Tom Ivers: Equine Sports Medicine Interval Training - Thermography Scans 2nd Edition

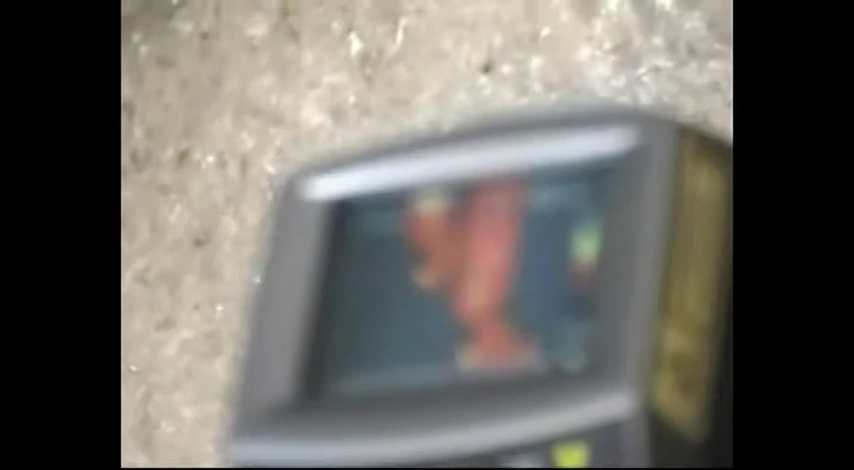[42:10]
Okay, now we're not seeing so much on this side, back at the back of the leg,
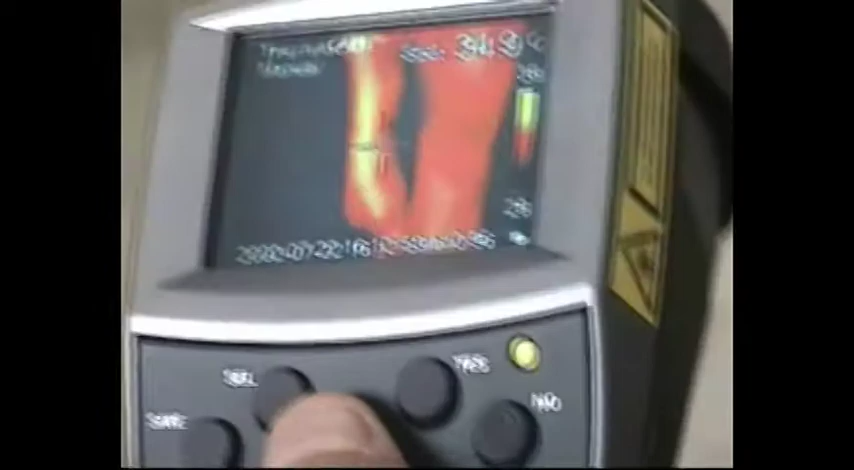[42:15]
but we're seeing this same heat on the inside of both front legs.
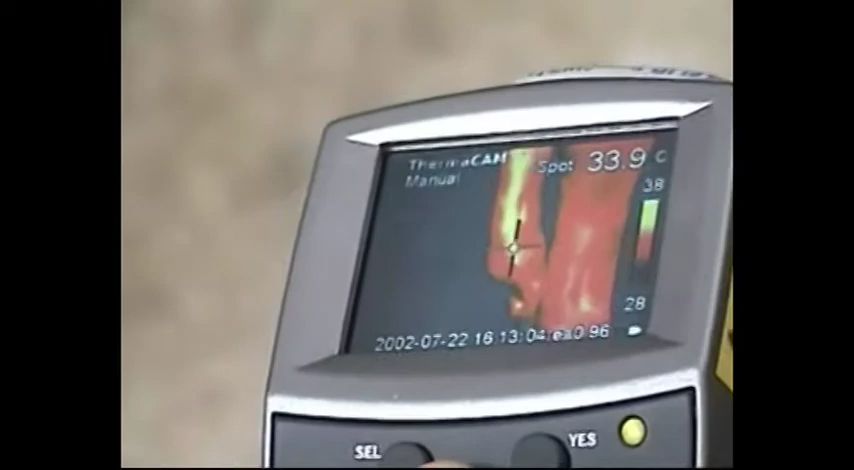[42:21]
On screen: spot 33.9°C
That's too much, okay? And there's a little bit of a bump right in the middle of that tendon on the far side.
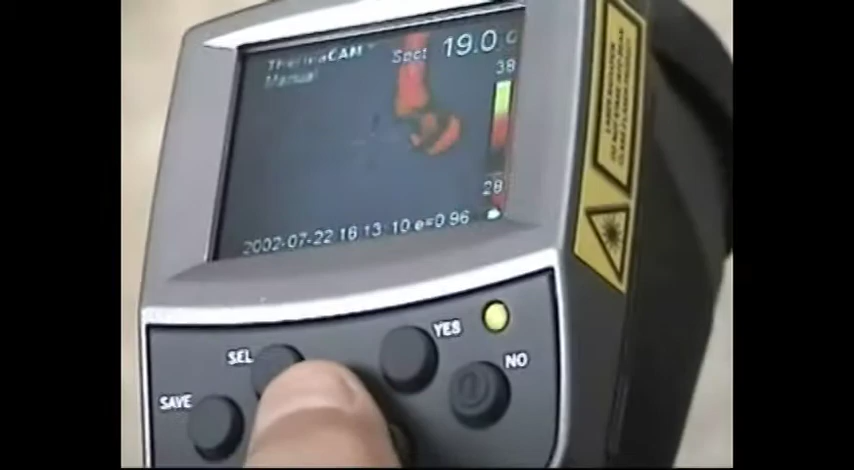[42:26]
On screen: spot 19.0°C
But we had the same bump on. Now that's the right side.
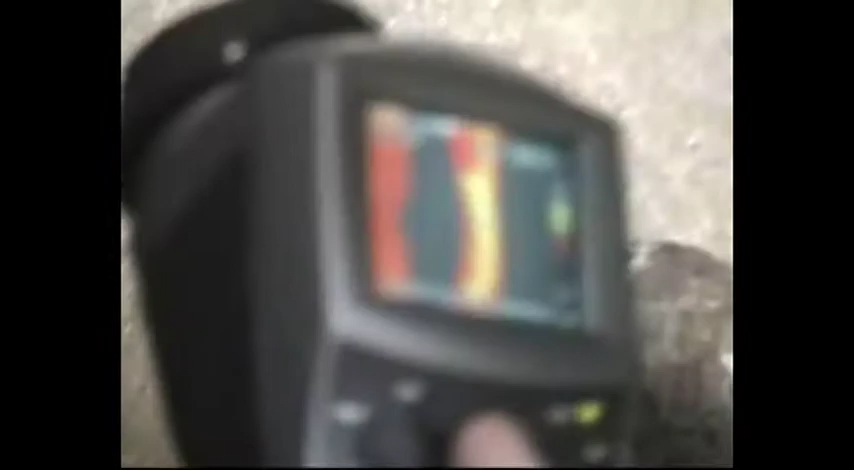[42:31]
And again, we've got two little bumps of heat on that tendon that we don't see on the outside.
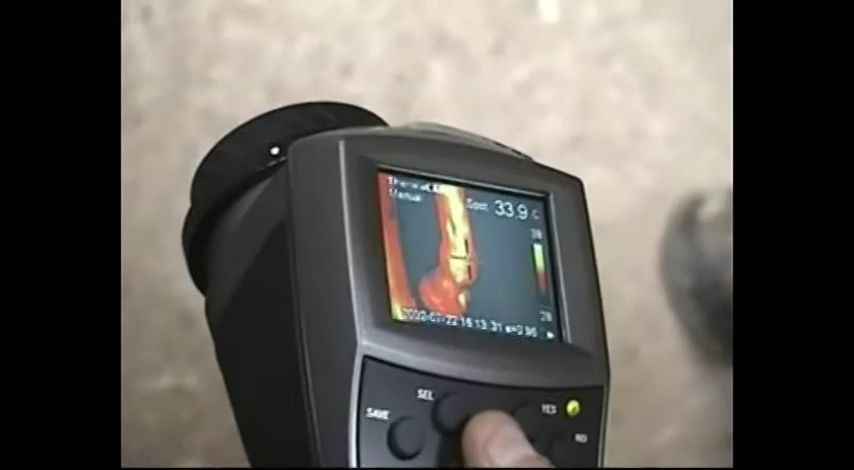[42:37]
On screen: spot 33.9°C
And we don't see much on the outside of this tendon, where just a minute ago we were looking at the inside of it.
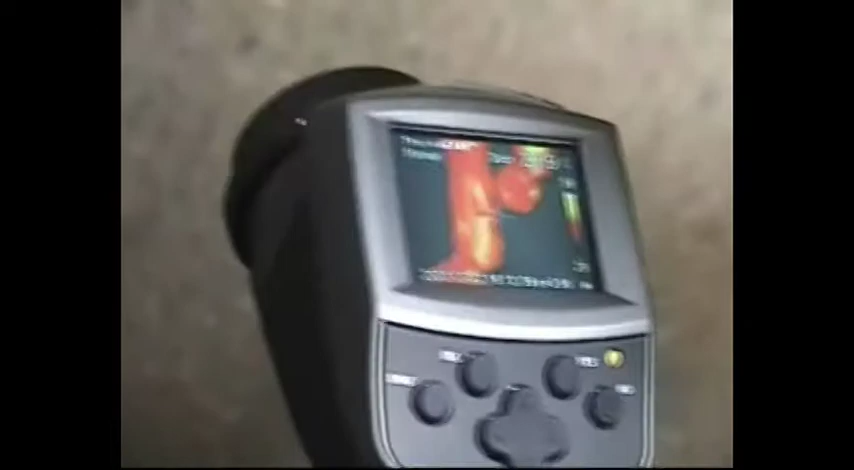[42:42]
And we're seeing something right about the same place that this piece of heat is here.
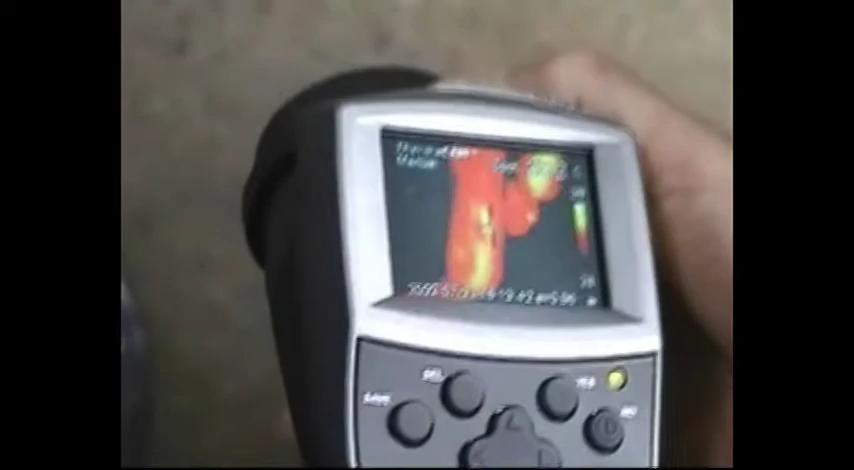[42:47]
But normally I would consider that a normal
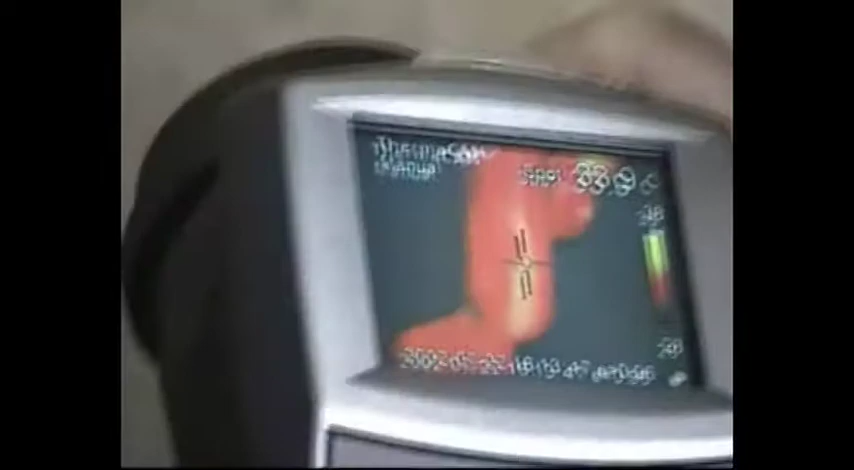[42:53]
area. This over here I don't consider normal, and that's the way this leg looked from the other side.
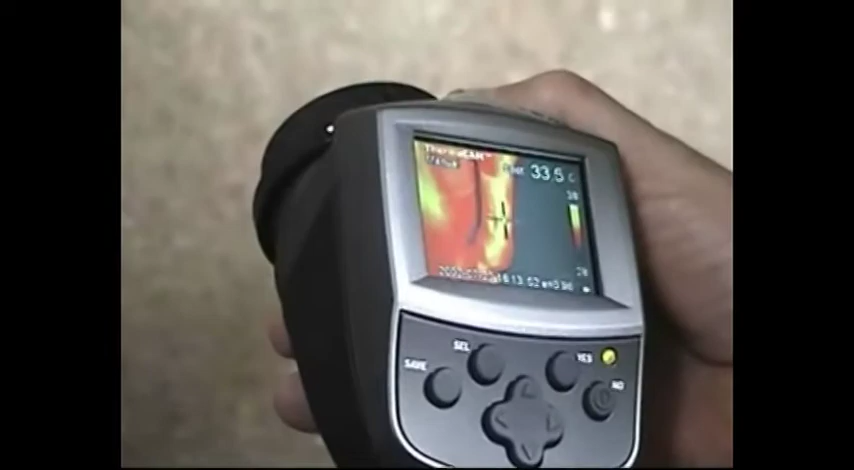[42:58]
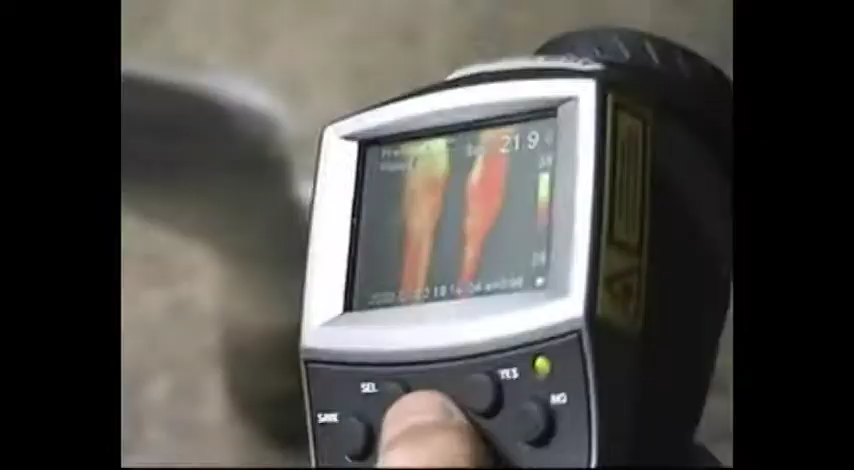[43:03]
So on both legs we've got some appear to be good hocks.
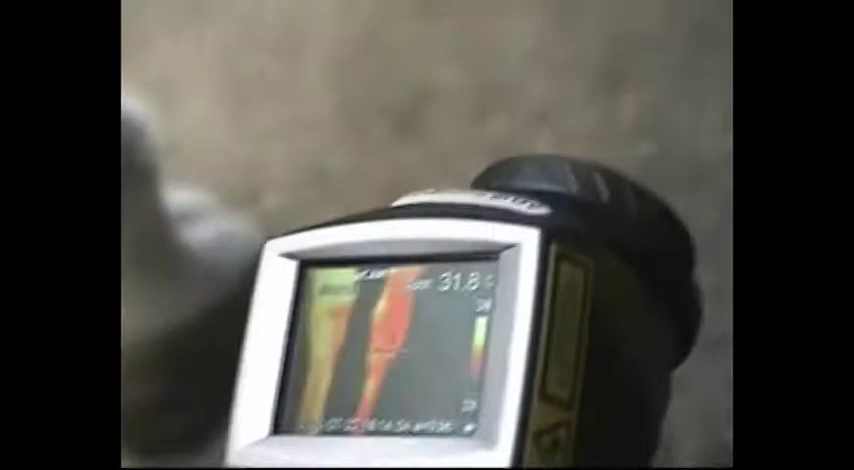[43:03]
I'm looking for that spot that I saw on the lower leg.
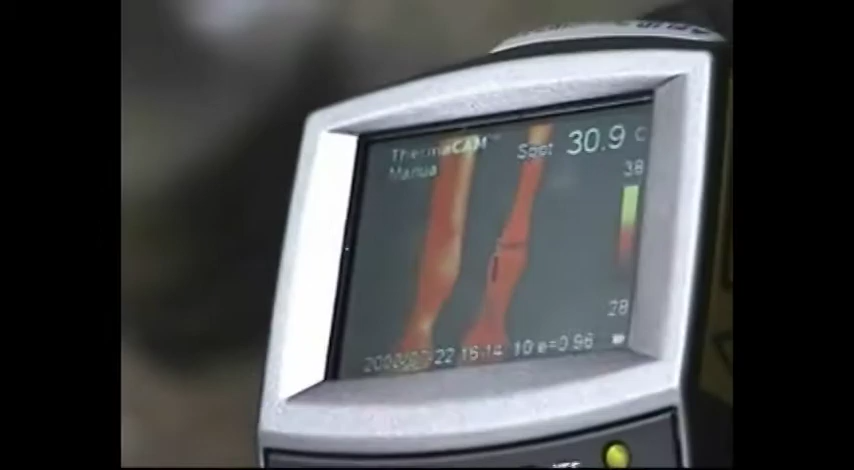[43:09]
On screen: spot 30.9°C
I don't see it now.
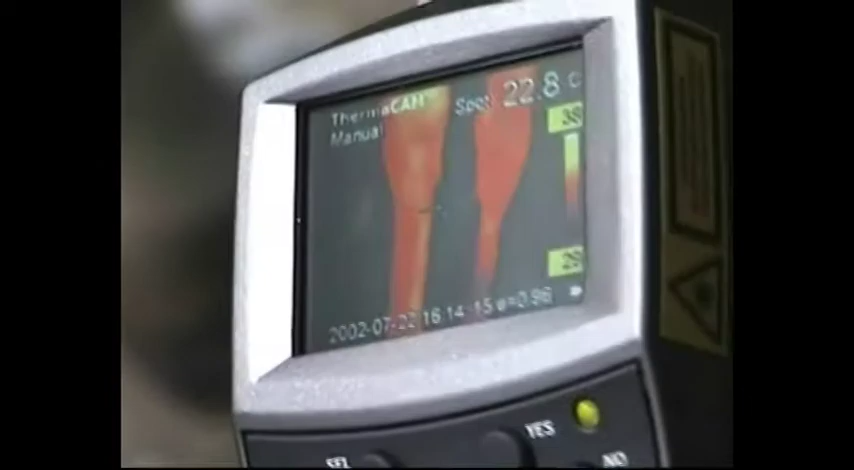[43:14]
On screen: spot 22.8°C
See, when we're in a place where the breeze is blowing through, sometimes some of these places cool off before you get to them.
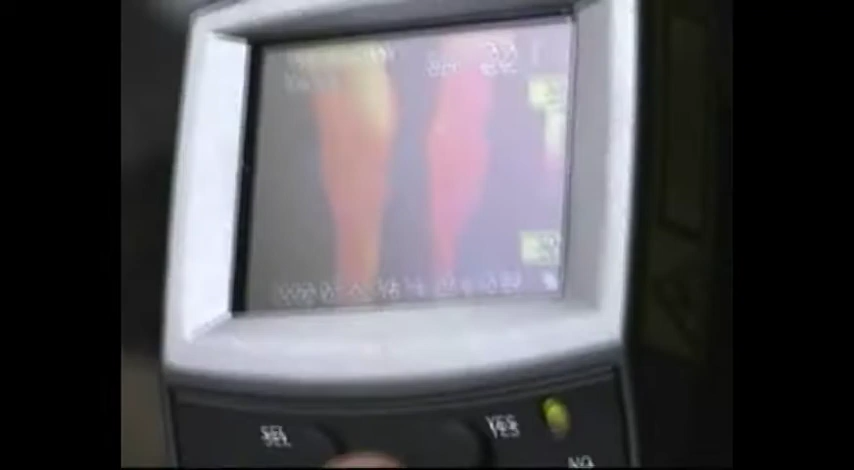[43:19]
That place right there was unusual before.
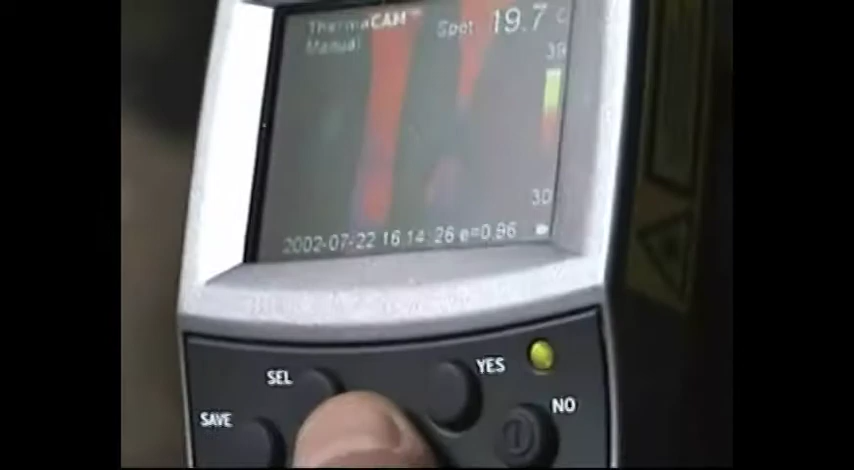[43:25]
On screen: spot 19.7°C
Let's look at this tree.
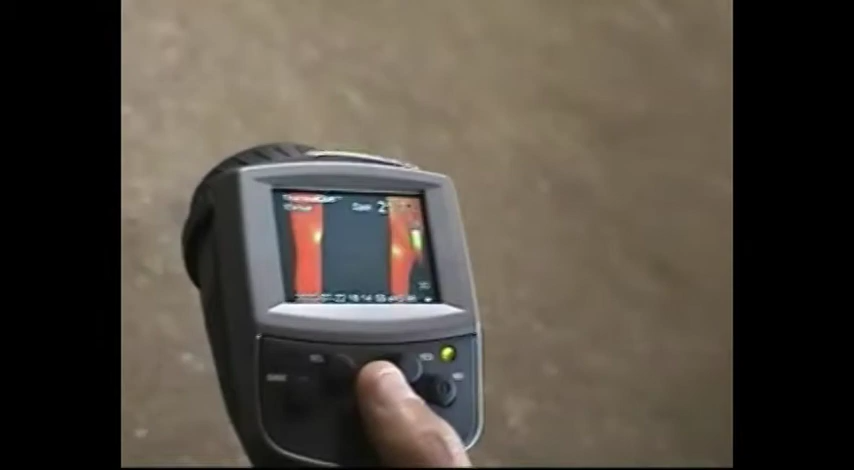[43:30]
Up and down the back muscles, hind muscles.
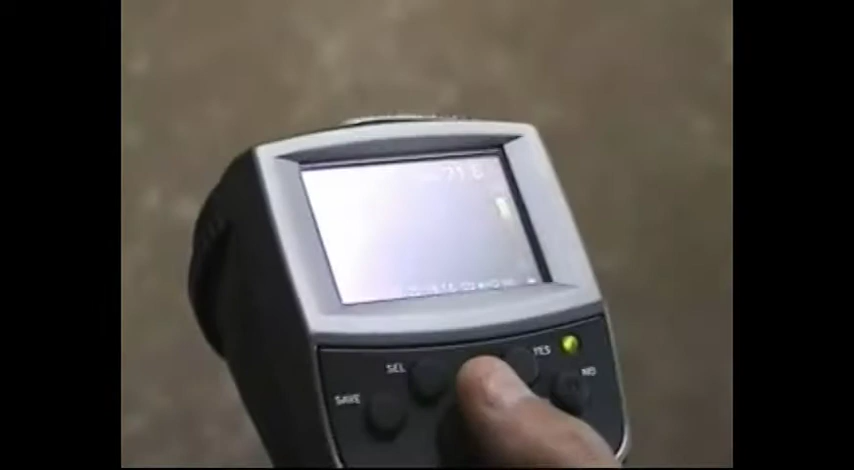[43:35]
And a little bit more hock on this side.
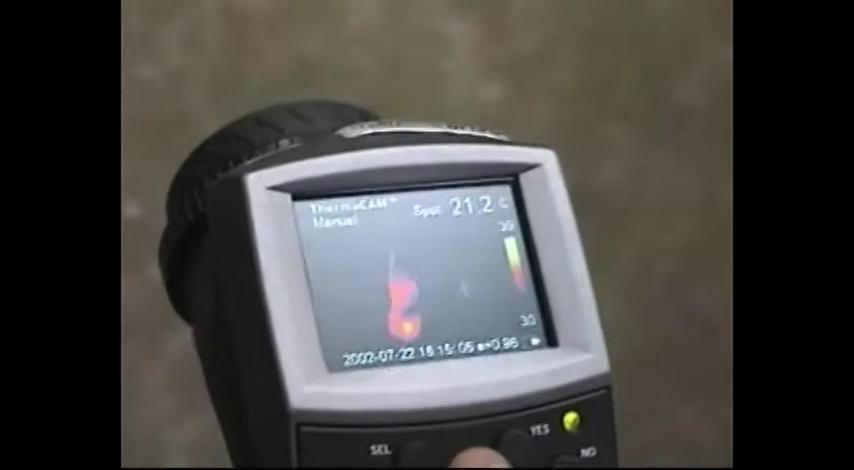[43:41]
On screen: spot 21.2°C
Pretty good. Pretty good.